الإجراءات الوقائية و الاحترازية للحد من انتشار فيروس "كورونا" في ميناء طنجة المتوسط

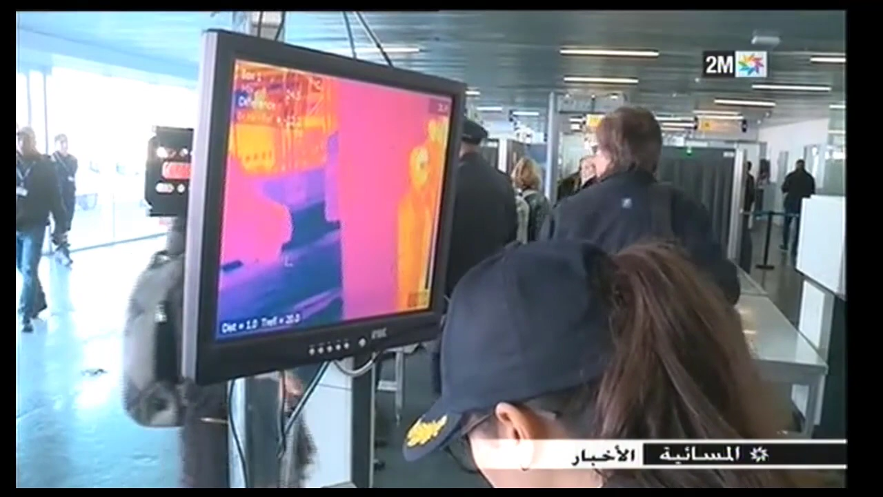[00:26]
الحرارة تستعمل في مجال الكشف عن الحالات المشتبهة في إصابتها بفيروس